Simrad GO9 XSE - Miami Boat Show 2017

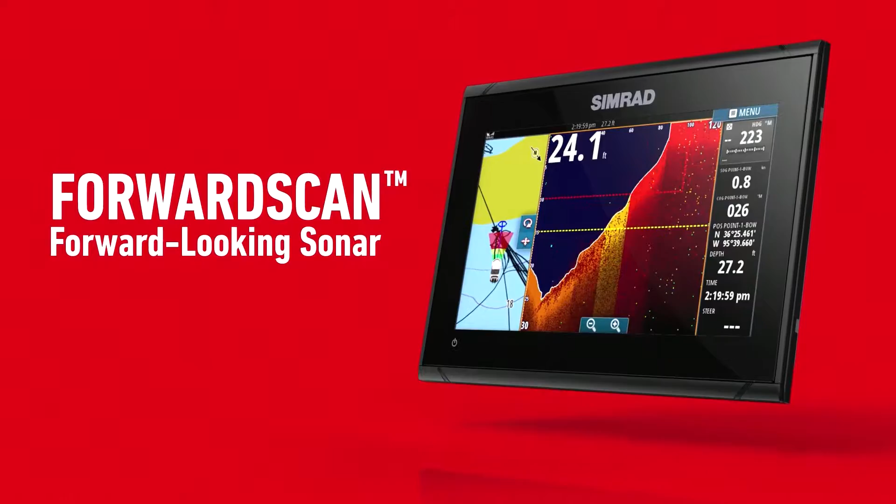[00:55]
You can expand the sonar capability to just use to do side imaging as well.